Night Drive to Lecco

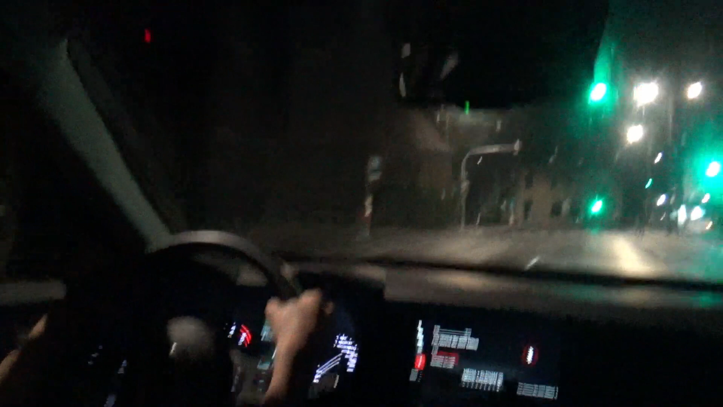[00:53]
We're at the restaurant up our street.
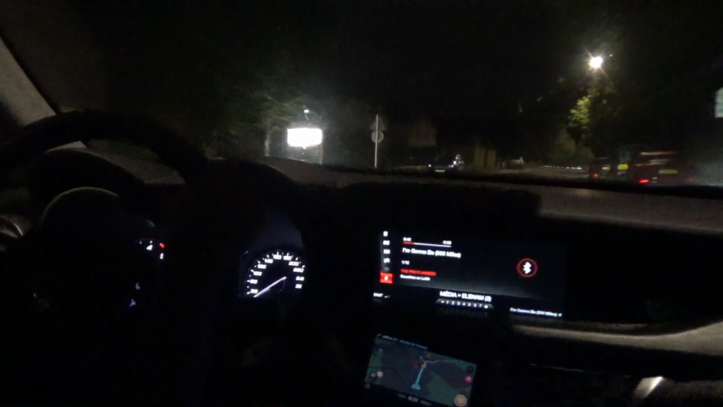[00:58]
GPS says we're gonna arrive at 6:21. Let's see at what time we actually make it.
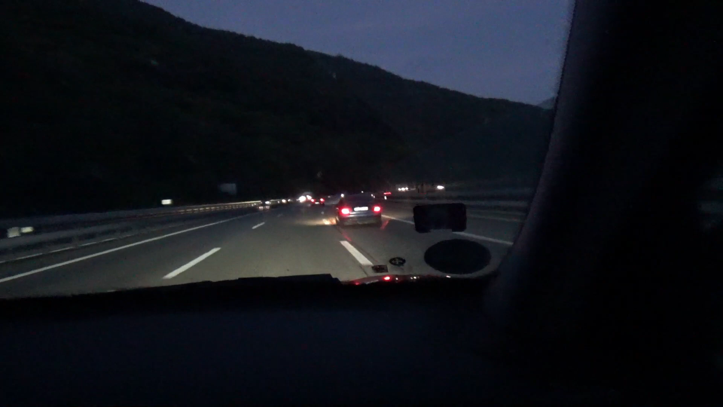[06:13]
And we're almost in Italy. No lake, Vic. It's an industrial area. I swear there is absolutely not a lake. There's a lake. Lago di Lugano, yes. Yeah, Lugano Lake. It's coming soon. I think it's going to be a lake. Yeah. I recognize here. I've been here before. Yeah, I know. Fuck, there's really no lake. No, but there will be one. I'm sure there was a lake. Wait, how far is it?